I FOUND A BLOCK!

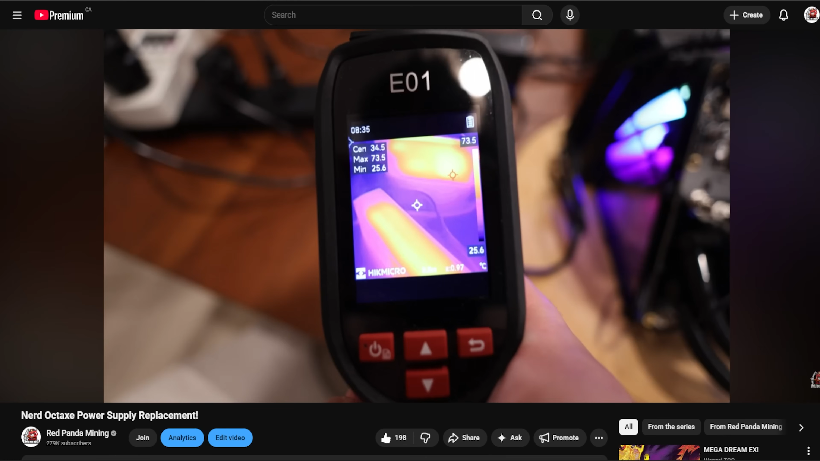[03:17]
things were getting up to like 80 90 degrees celsius then you know I compared it to one of these metal